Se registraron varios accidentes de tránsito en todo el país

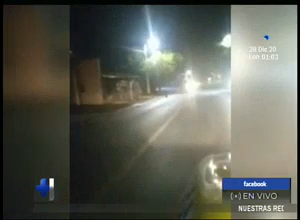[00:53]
Otro percance vial dejó una motocicleta en llamas y un fallecido tras chocar frontalmente con otro motociclista.